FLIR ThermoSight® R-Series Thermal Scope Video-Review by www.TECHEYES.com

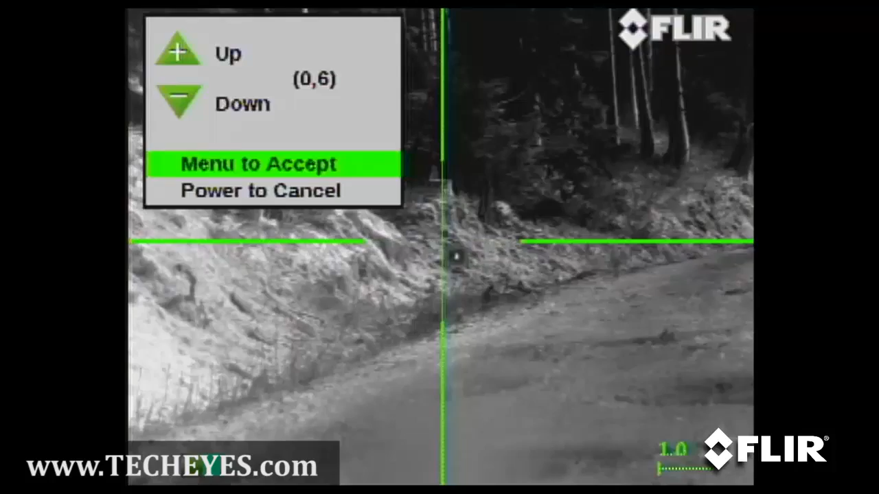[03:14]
And we're going to hit menu to accept.
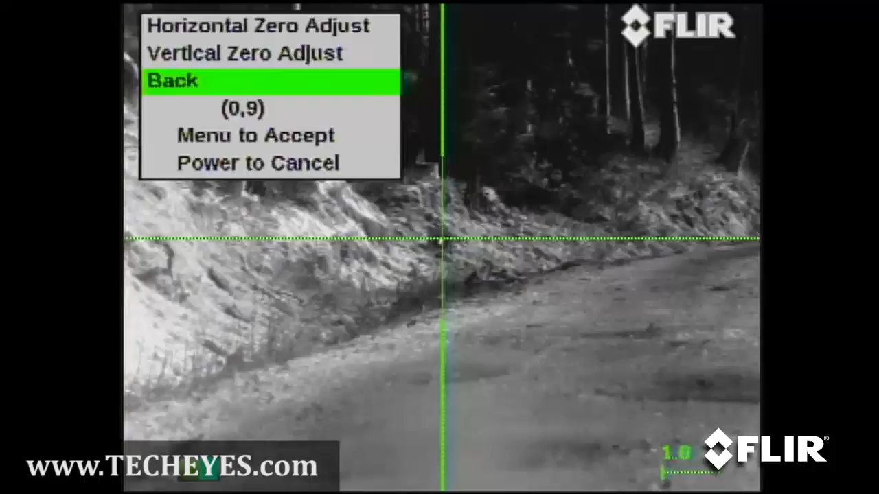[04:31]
We're going to go into vertical and click down one. So like I said, menu to accept always and click touch of the power button to back it all the way out. So let's go ahead and do a three shot group. We'll see where we're at and we'll go verify.